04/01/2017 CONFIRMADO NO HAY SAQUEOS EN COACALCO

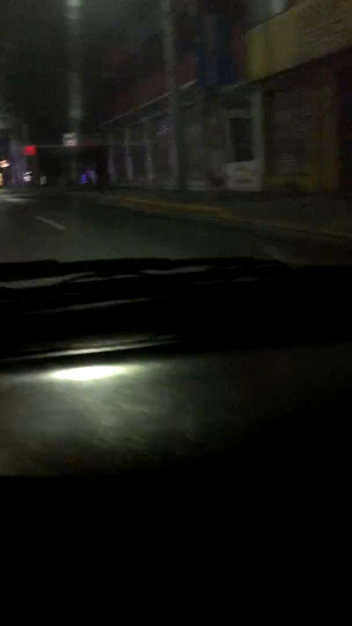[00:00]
Ahora estamos por pasar a Power Center, Coacalco,
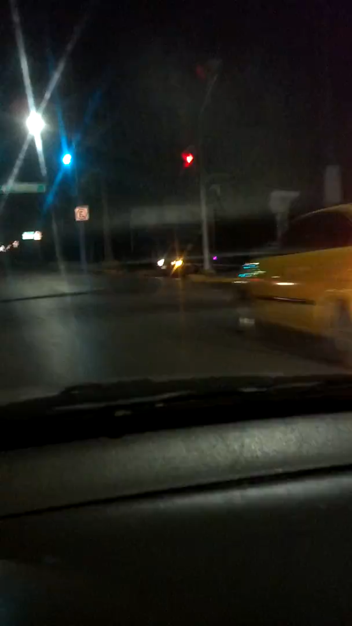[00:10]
siendo las 9.48 de la noche.
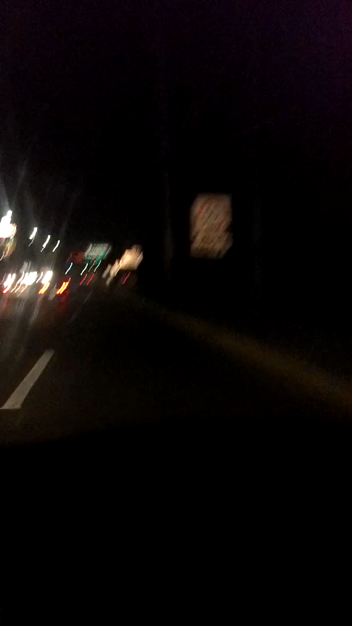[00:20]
Y para que verifiquen y chequen ustedes, vean, es que no hay nada, ¿no? No hay nada, vamos a meternos por aquí, todo está tranquilo,
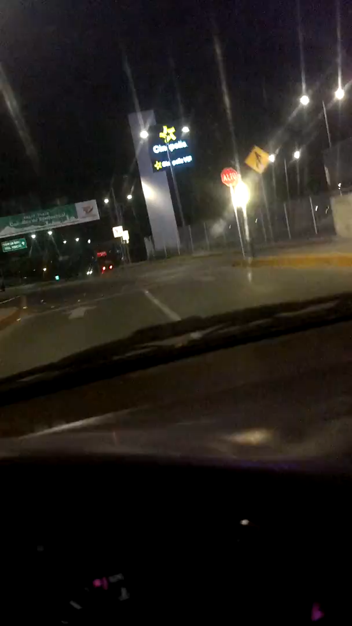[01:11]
Y pues nada, haciendo su trabajo como debe de ser. Entonces, vamos a dar vuelta para pasar por Power Center. Y checar, ya de una vez, ¿no? Recorrer el, toda la López Portillo, donde están los centros comerciales más importantes.
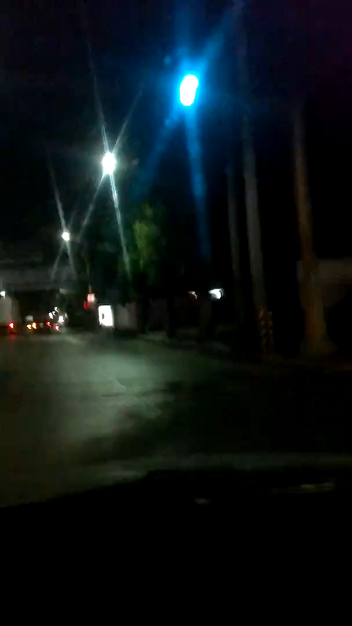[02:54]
Lo tenemos que demostrar trabajando. Haciendo las cosas bien. Y este es Soriana Hiper Coacalco,